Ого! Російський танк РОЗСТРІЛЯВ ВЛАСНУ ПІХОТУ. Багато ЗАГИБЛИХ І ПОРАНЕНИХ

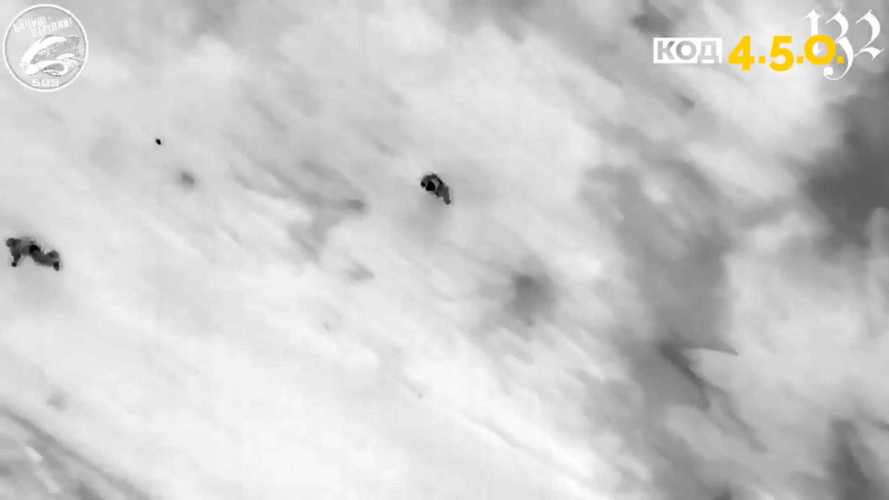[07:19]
Філігранна робота тут же від операторів в дроні, в 503 окремої бригади, якраз в районі Кринок, де з кидами була знищена жива сила,
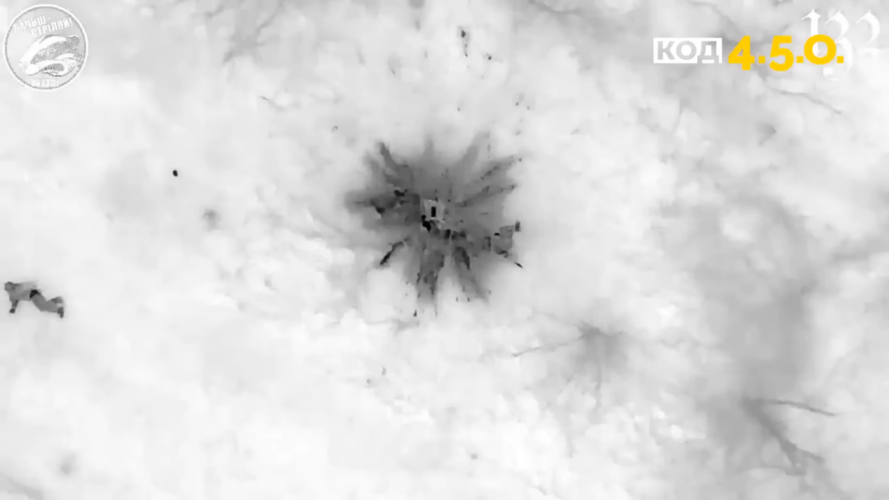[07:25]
в першу чергу,
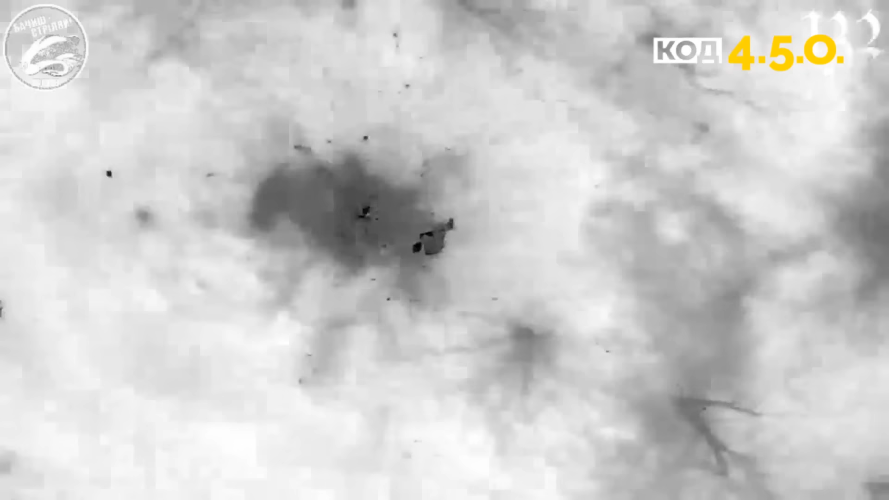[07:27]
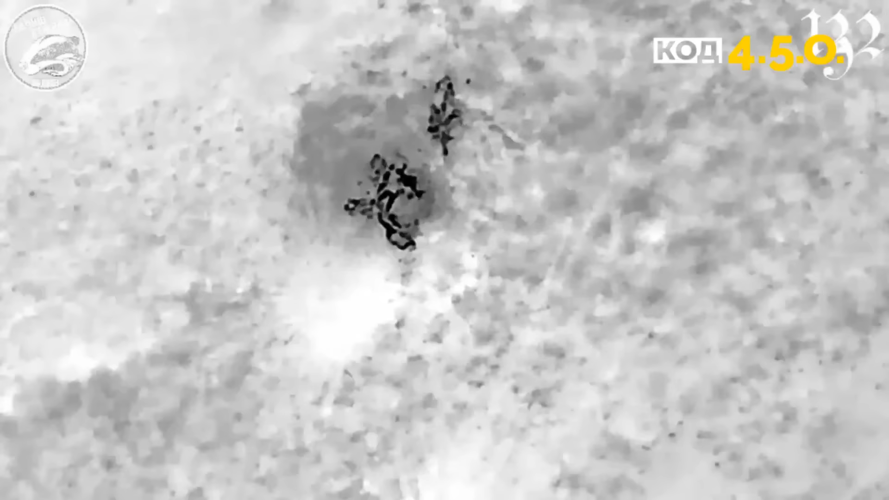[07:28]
яка ховається там по можливості, де можливість є, де можливості нема, на відкритій місцевості залишається. Ну і оператори дронів їх помічають, ну і відповідно, що з ними залишається зробити, правильно знищити, не більше, не менше.